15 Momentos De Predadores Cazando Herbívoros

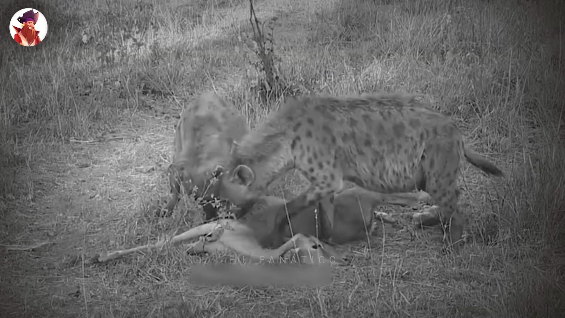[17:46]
Nunca es fácil para el más pequeño de los grandes felinos lograr tales matanzas, pero de alguna manera, usualmente logra hacer el trabajo. A pesar de su reputación como carroñeras, las hienas son cazadoras formidables.
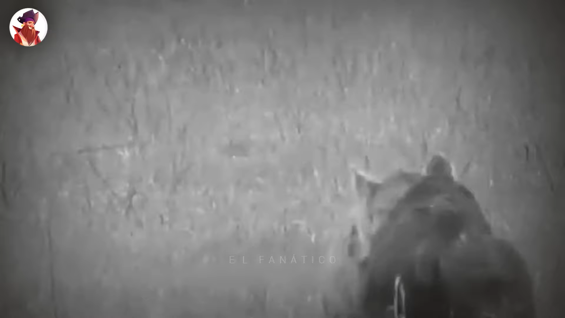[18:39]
Este clan de hienas derriba a un búfalo masivo y comienza a comerlo vivo. Simplemente comen y comen hasta que el búfalo muere. Pero las hienas nunca intentan matarlo.
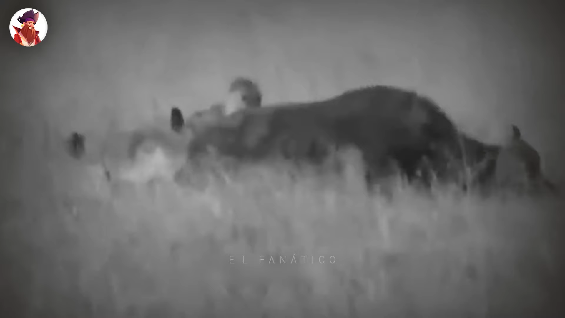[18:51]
El búfalo incluso logra levantarse, pero ya está herido y apenas puede caminar debido al daño infligido por las hienas. Es muy difícil de ver, pero supongo que así es la naturaleza de las hienas. En este video, una cría joven de búfalo se convierte en víctima de algunas hienas.